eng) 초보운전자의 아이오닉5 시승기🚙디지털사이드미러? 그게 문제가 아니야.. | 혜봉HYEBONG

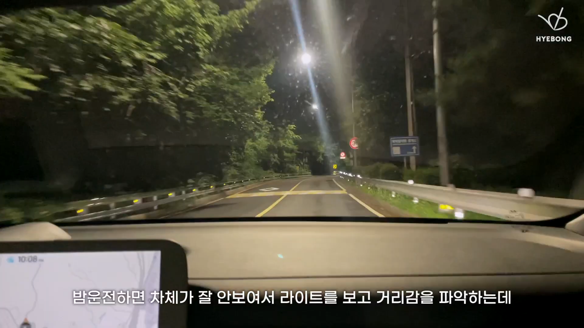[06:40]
운전을 하면 흰 차가 아닌 이상 옆에 있는 차에 차체가 잘 안 보이거든요 그래서 라이트를 보고 그 감각을 익혀야 하는데 디지털 사이드미러는 제 눈으로 보는 것보다 차체가 더 잘 보여서 이건 진짜 괜찮다
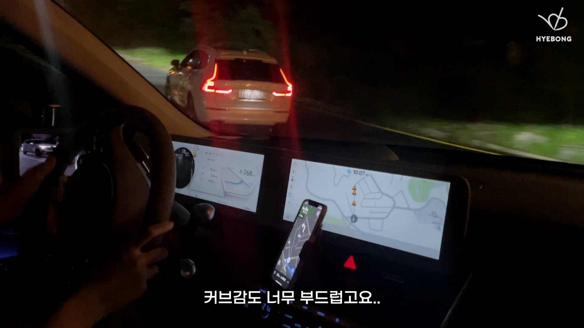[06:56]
싶었어요 그리고 꼬부란 길을 올라가는데 커브 도는 게 너무 부드러워서 감격했습니다